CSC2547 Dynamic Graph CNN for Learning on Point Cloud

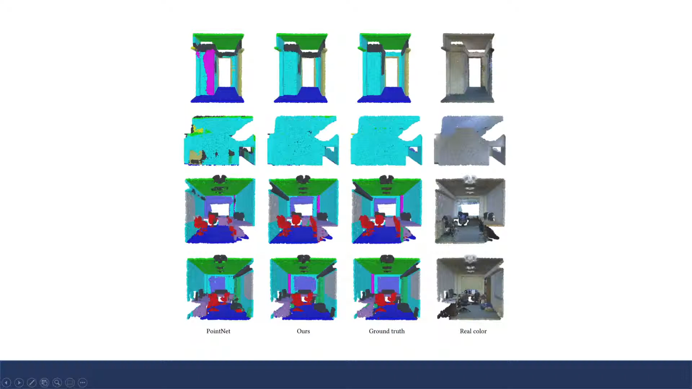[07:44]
the segmentations are very clear the edges are very well defined. Some interesting results you'll notice is that distances in feature space